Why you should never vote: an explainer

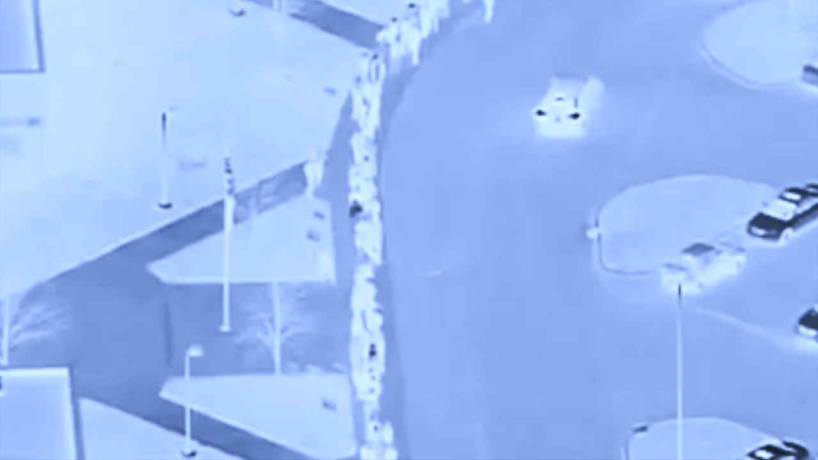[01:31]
Look at these people lined up to vote. They're not doing anything.